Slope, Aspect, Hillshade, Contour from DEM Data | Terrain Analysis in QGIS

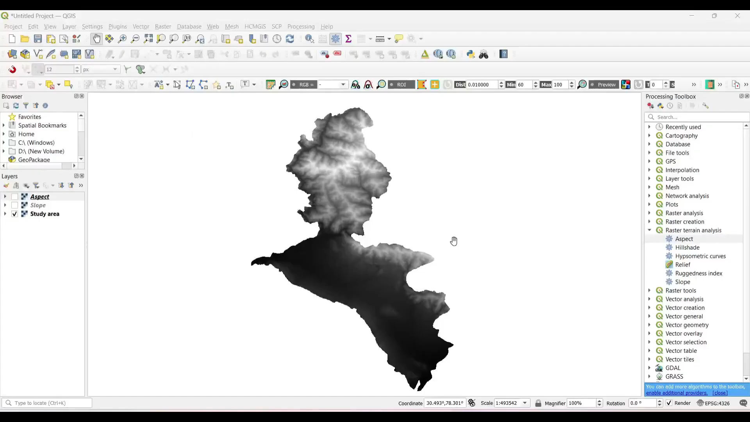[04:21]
Now again under Rusted Terrain Analysis, select on Hillshade, select the elevation layer as a study area.